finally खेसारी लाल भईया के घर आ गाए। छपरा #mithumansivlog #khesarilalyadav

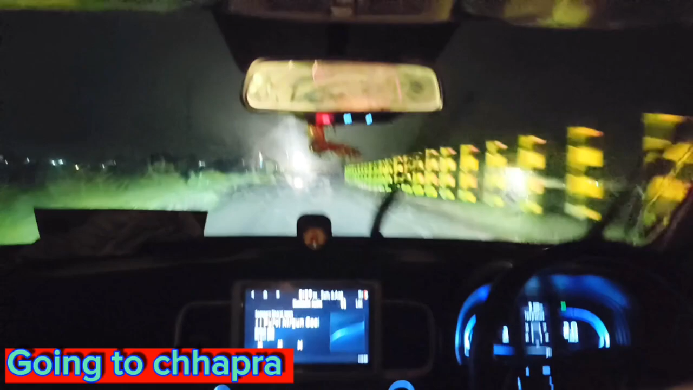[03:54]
पूल तब लोग देख सकते हैं और इसी रोट से हम लोग जा रहे हैं छपरा जिला में अधिके अब हम फोर लाइन पर आ चुके हैं और